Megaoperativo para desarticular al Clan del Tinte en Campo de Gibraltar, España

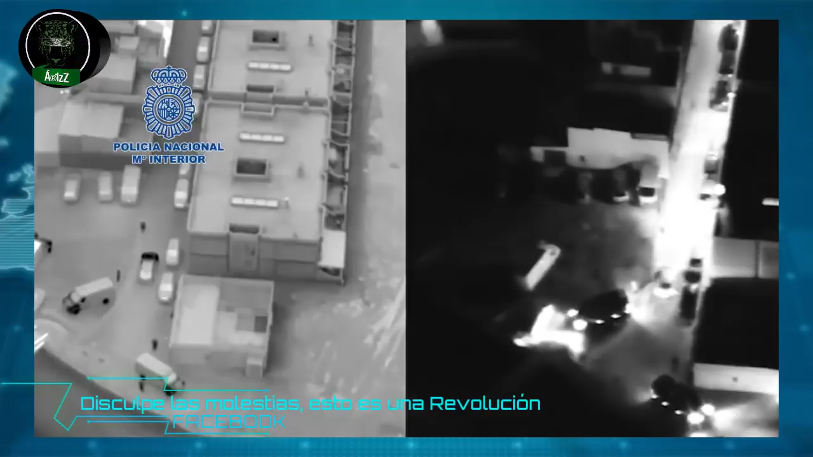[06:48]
manera no sé bastante criminal este tipejo
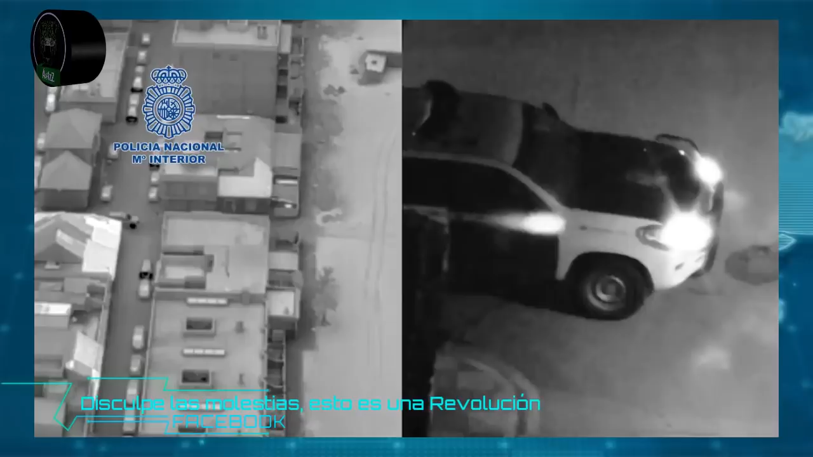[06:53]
su camioneta contra el policía de manera intencional para tratar de joderlo pues bueno el policía quedó herido estuvo grave no dicen en ningún
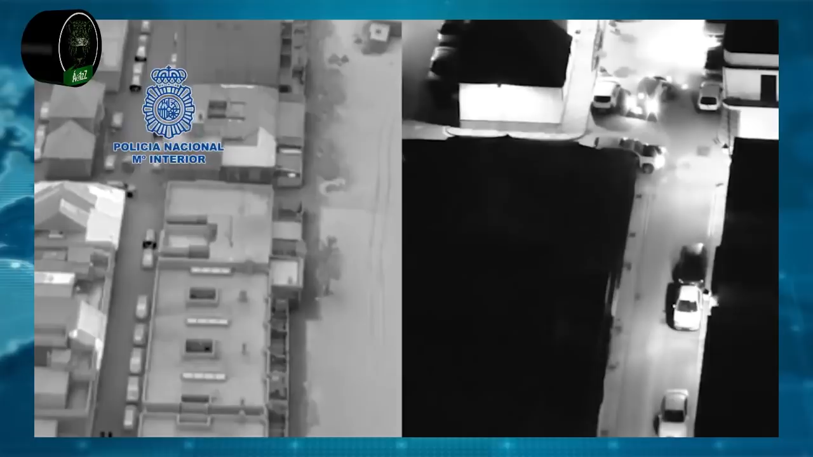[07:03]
lado que haya perdido el brazo pero yo recuerdo que